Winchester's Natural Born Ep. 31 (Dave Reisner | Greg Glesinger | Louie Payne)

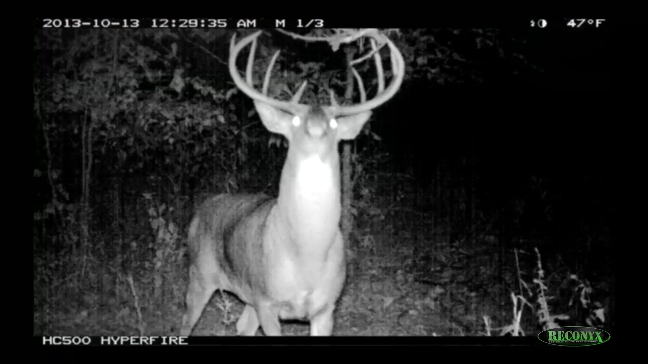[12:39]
Lots of pictures from 3, 4. I wouldn't get to pass him. It's my first buck of the year. Oh.